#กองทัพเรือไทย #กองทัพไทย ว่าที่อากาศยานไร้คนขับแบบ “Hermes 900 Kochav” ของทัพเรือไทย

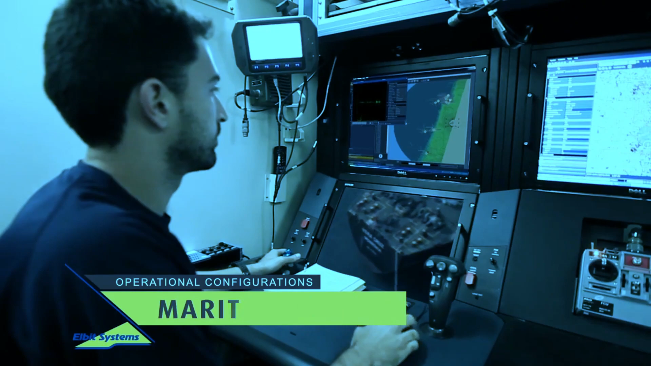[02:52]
ระบบขาวกล้องทาง Electronics ระบบ Hyperspectrum ระบบการสแกนพื้นที่ขนาดใหญ่ด้วยเลเซอร์และระบบการเฝ้าระวังในพื้นที่กว้าง